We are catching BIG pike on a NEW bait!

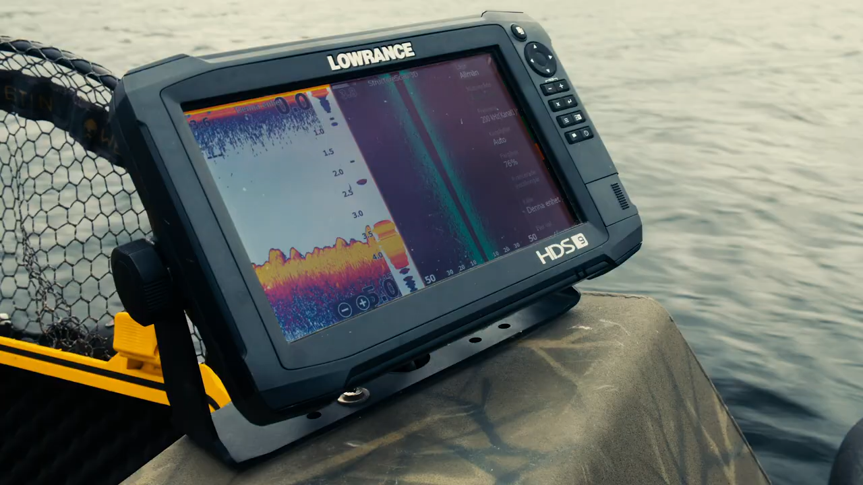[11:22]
Det är liksom så sjukt kuperat. Nu är vi inne i den minst kuperade delen bara för det är här vi kan åka båt. Och sen när man svänger ut det som man ser på Stratchiscan här så är det bara fyllt av stora block här. Och sen så vet vi att det finns både harr och sik och abborre här.